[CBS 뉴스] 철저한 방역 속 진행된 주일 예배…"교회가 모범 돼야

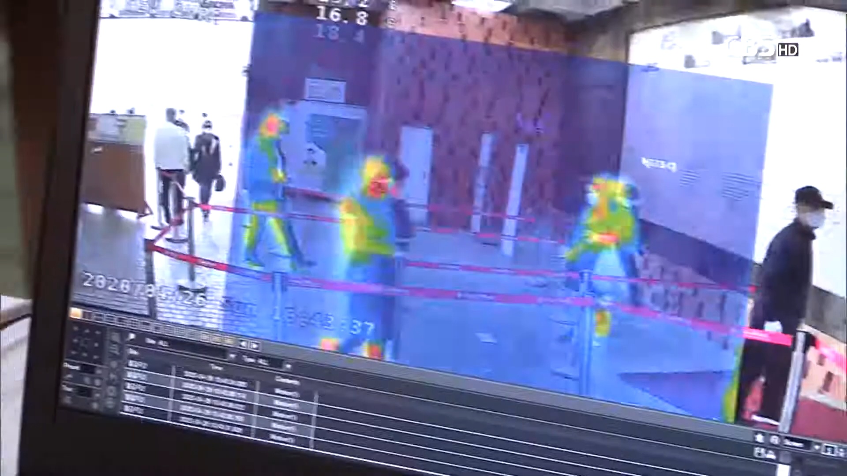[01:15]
또 출입문엔 열화상 카메라를 설치해 모든 출입교인들의 발열 상태를 모니터링했고 성도 등록증을 통해 신천지 추숙군 등의 출입을 예방했습니다.